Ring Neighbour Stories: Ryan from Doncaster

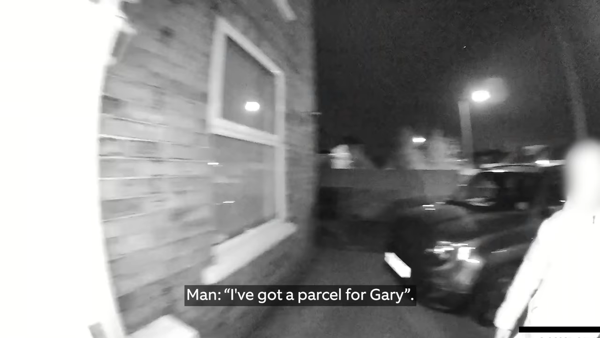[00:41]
I said, I think you've got the wrong house. There's no Gary here.